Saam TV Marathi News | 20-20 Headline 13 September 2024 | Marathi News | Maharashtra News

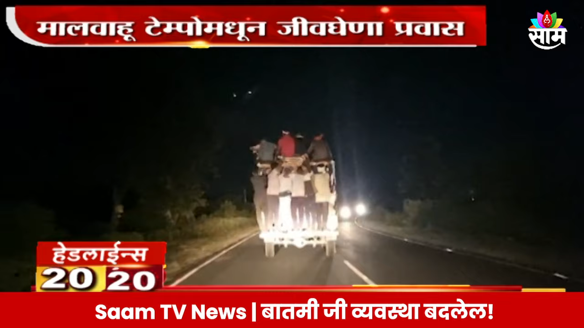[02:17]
आम रावतेत माल भाव टेम्पो बंदन वीश्टे 30 प्रवाशांचा जिवर गेना प्रवास टेम्पोला लटकुन प्रवास करतनाचा विडियो समोर वातो फिबागाचा साथ दुरलक्षा